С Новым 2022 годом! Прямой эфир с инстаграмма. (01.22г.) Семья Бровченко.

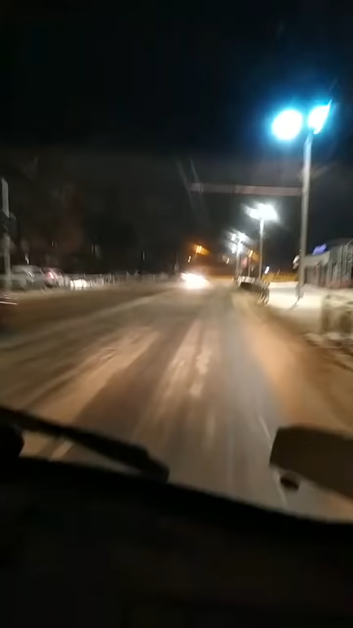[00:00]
Ребят, всем привет! Не знаю, увижу ли я сейчас кого-то в прямом эфире. Для меня это будет, конечно, чудо. Если кто-то сейчас в Новый год сидит в инстаграме. Но все-таки решила рискнуть. Мы едем по... О, кто-то все-таки есть. Мы едем по Иркутску. Только что праздновали Новый год у друзей. Сейчас возвращаемся домой.
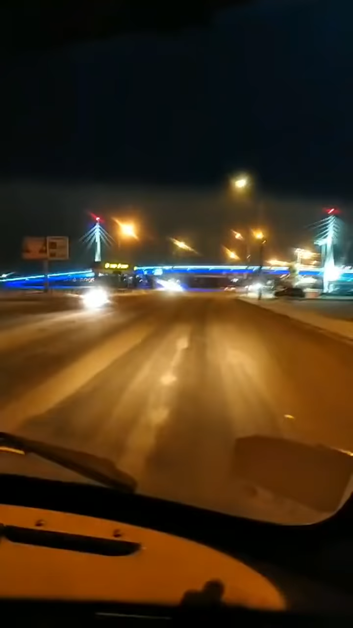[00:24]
Хотела поздравить всех. У нас как-то не получилось снять специально, прям отдельно поздравительное видео. Но во всех роликах, во всех, где-то мы где только можем, поздравляем всех с наступившим Новым годом. Поздравляем всех с наступающими. Желаем хорошо отпраздновать Рождество. Вот, классно. С Новым годом спасибо, ребят. Верим, что каждый из вас отпраздновал Новый год хорошо. Если не получилось сегодня, отпразднуйте его обязательно завтра с близкими, друзьями, родными, любимыми.
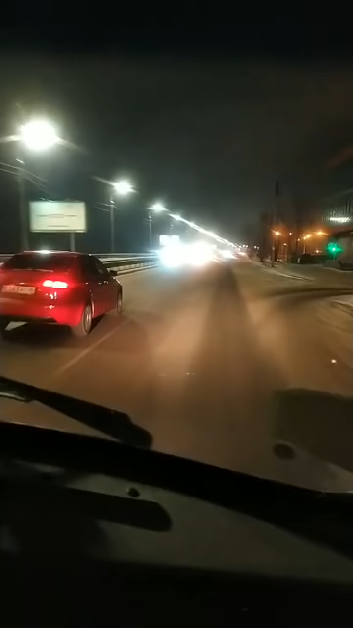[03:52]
А вот здесь немножко как-то машины едут. Но будем надеяться, что все адекватные водители сели за руль. А все, кто выпили, остались дома. И что на дорогах не будет аварии. Все будет хорошо, потому что дороги у нас во льду. Такие скользкие, скользкие. Опасненькие. Поэтому надеемся, что водители учитывали это. И, короче, вот так вот. У нас видео выходит каждый день. Стараемся, по крайней мере. А сегодняшнее видео выйдет завтра. Одно и послезавтра. У нас два видео.